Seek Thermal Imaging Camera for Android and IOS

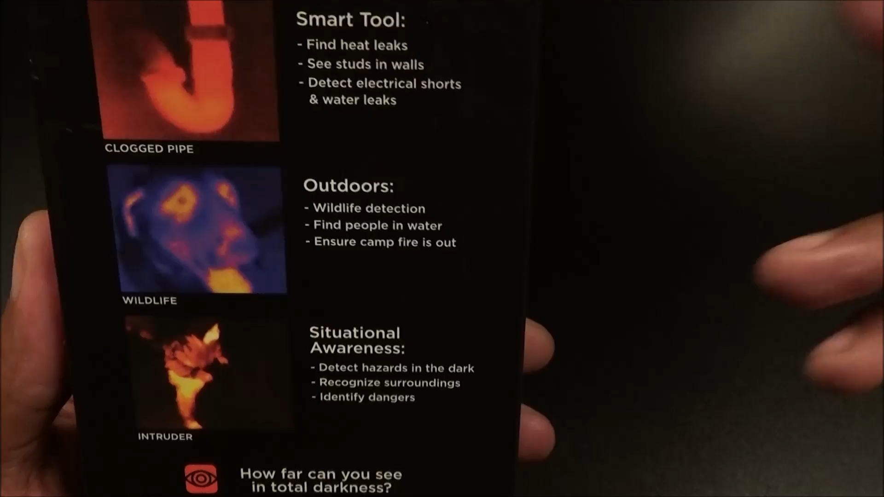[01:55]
the wall you can detect electrical shorts and water leaks we're gonna do a little live test right
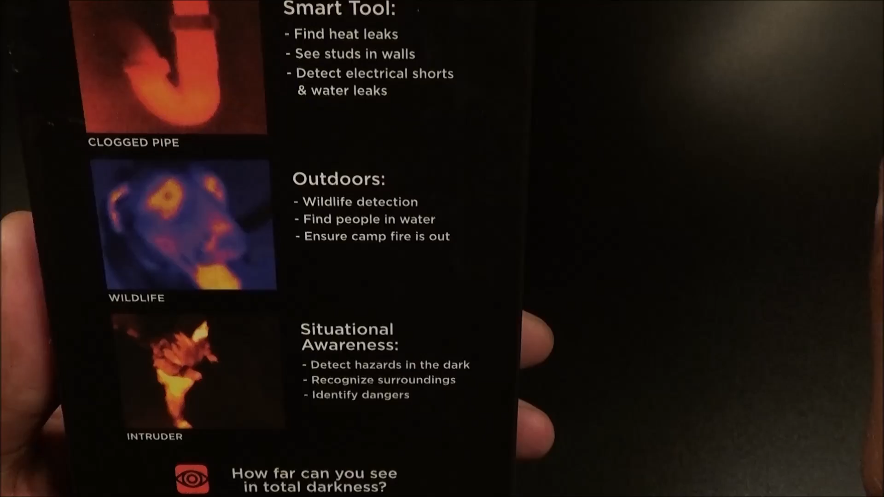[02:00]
there too also like you see if you got a clogged pipe you'll be able to see exactly where the clog is
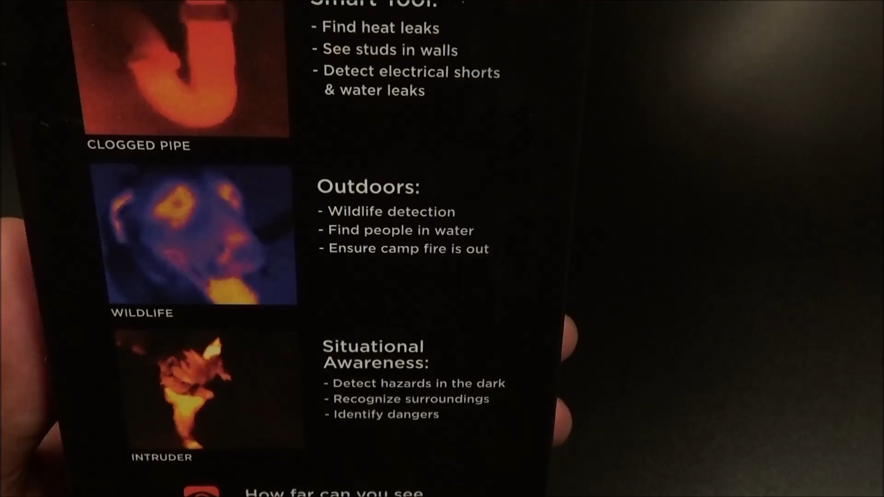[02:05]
that in the pipe and I got a little pipe right here I'm gonna show you now for outdoors you can
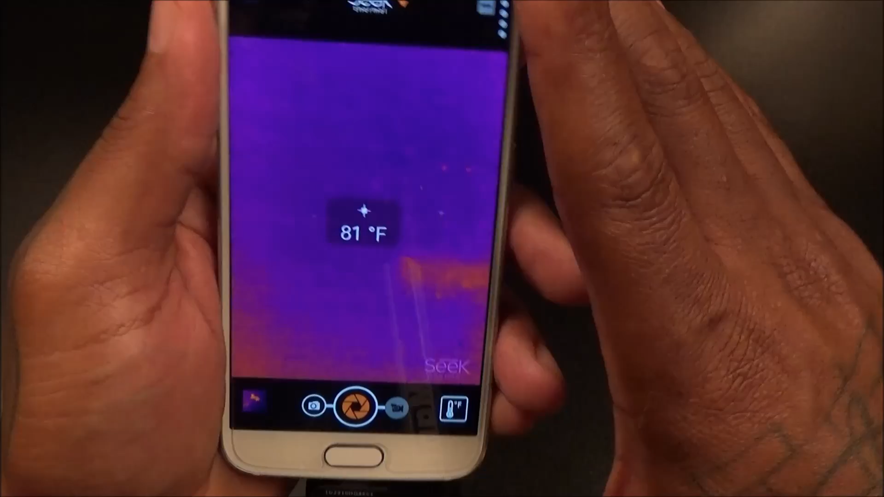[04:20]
On screen: spot 81°F
here's what the app looks like now let's just go through some of the features of the app real quick hit the
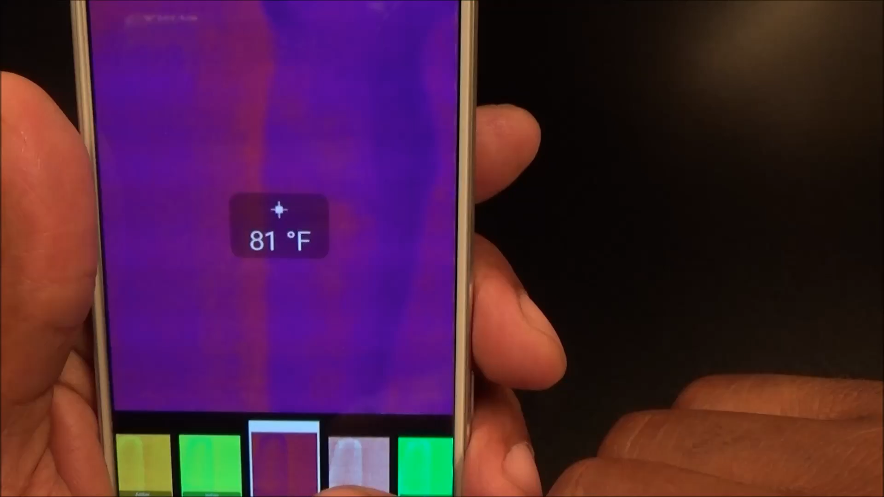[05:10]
On screen: spot 81°F
setting you got glory and envy all right so we're gonna leave it on
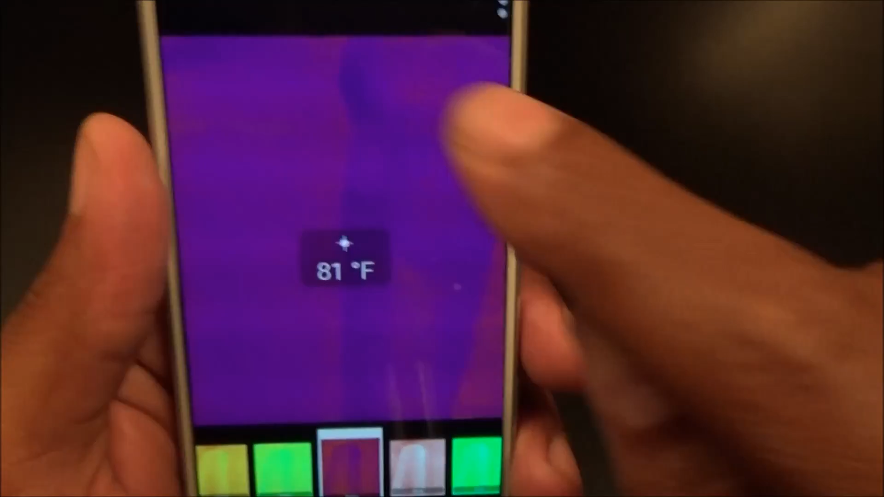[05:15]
On screen: spot 81°F
tyrian let's go back out real quick now more of the menu
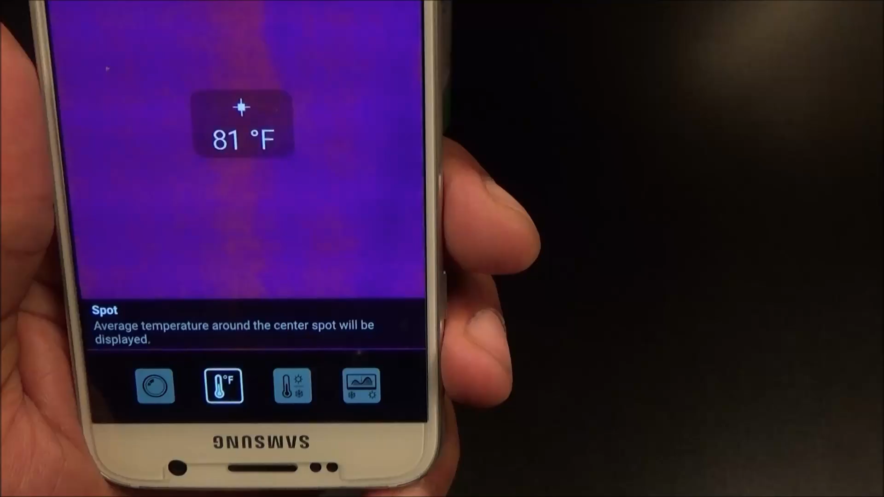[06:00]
On screen: spot 81°F
hit the button on the bottom now you have four shooting modes okay you got normal which is going to shoot in regular
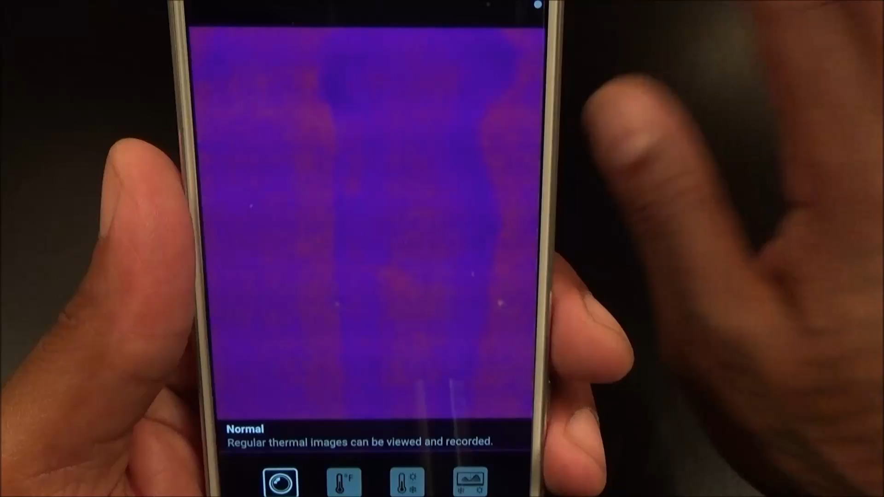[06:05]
thermal mode you got uh spot is going to show you the temperature of whatever you're shooting
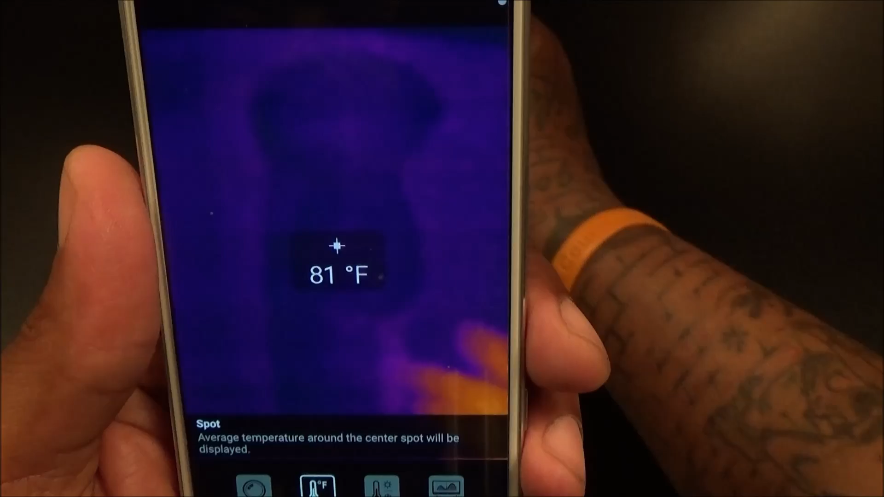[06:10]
On screen: spot 81°F
the actual temperature so let's put my hand on here real quick you see my hand is 90 degrees and that's can right here is 81
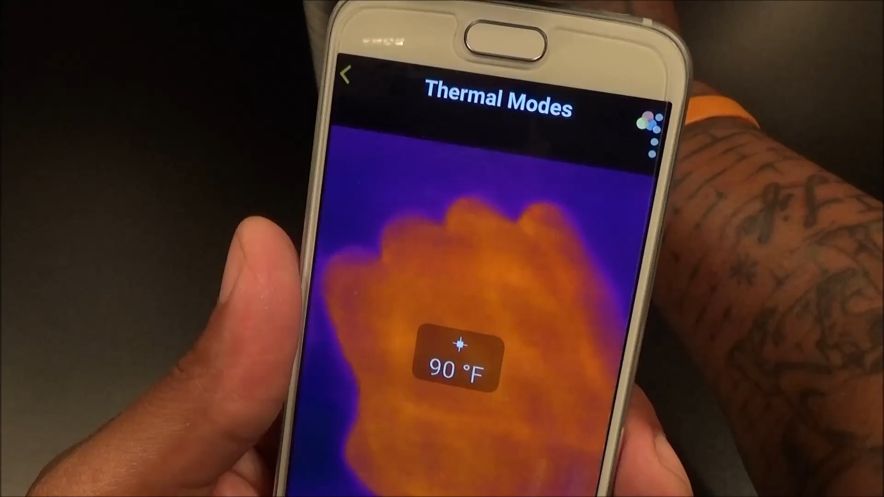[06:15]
On screen: spot 90°F
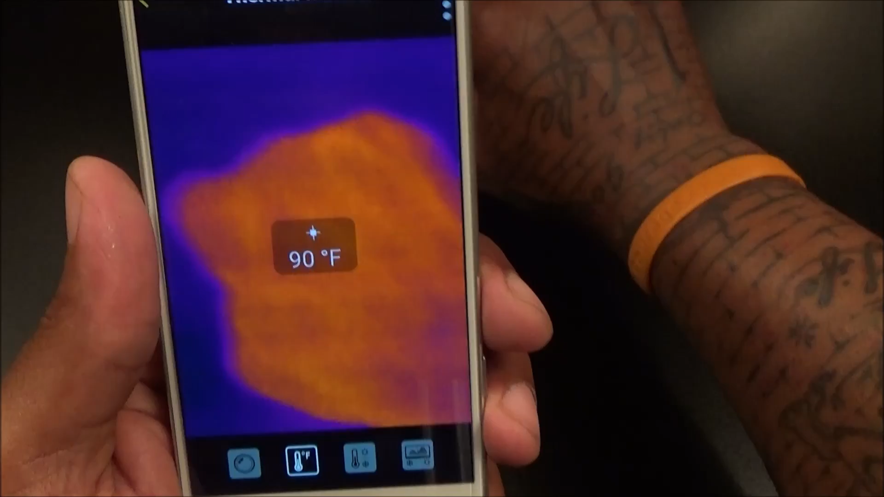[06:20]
On screen: spot 90°F
and i'm definitely blazing hot up in here so that seems about right you also got high low so now this will show you
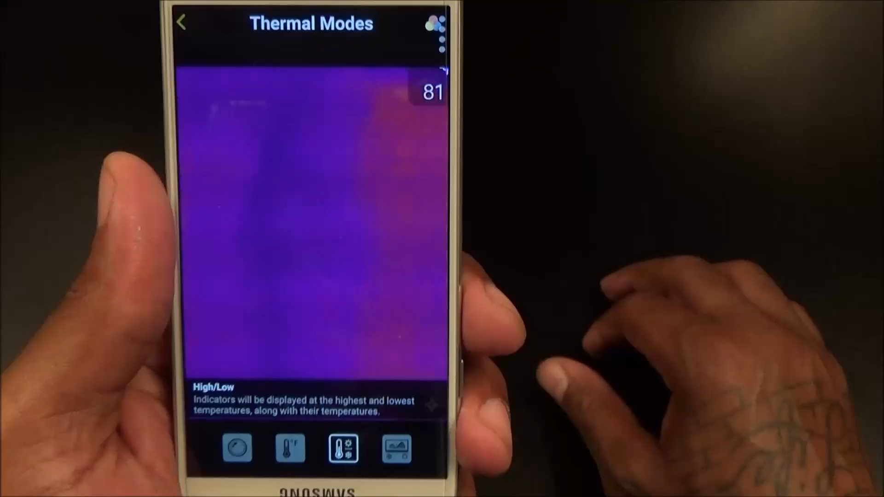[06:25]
the highest temperature and the lowest temperature on the screen so my hand will be
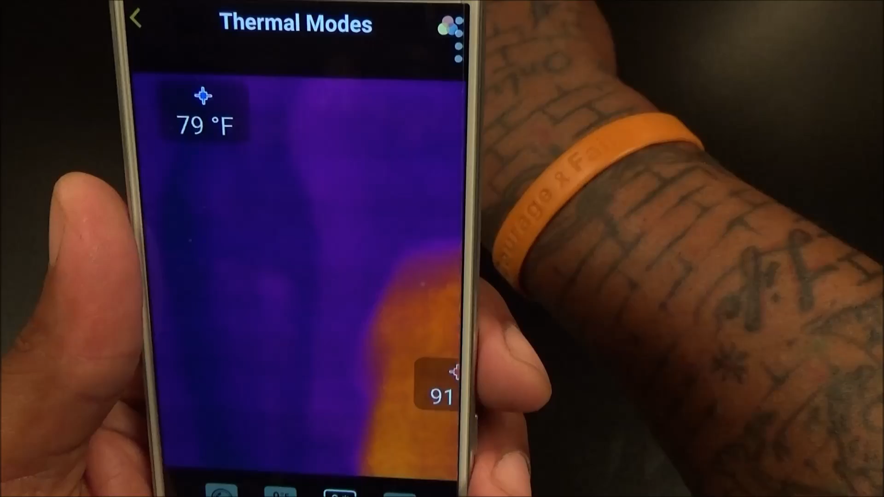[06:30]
On screen: spot 79°F
the highest temperature let's see if we get that in there 90 90 over 90 i'm burning up and the can will be 70 something and you also have threshold now
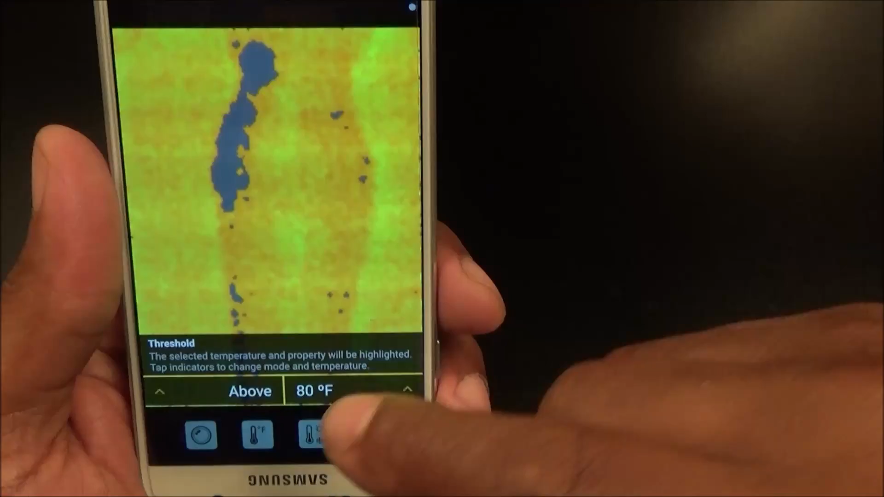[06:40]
what threshold does is you could set a specific range so let's see if i hit let's see
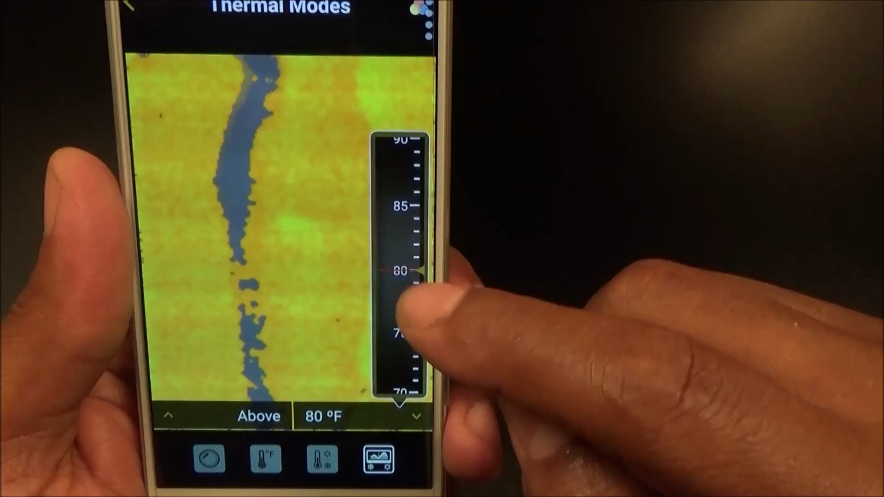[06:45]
anything above let's say uh 90 since my hand was about 90 let's move this
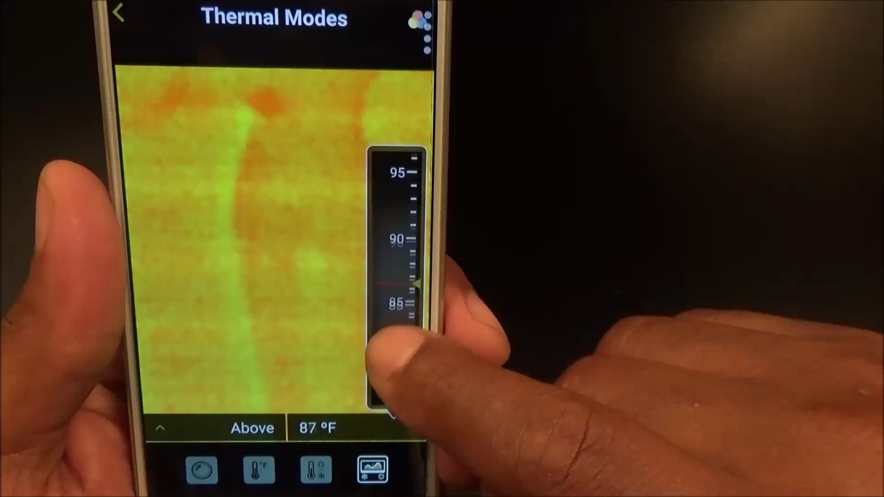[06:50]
up to about 90 okay now anything above 90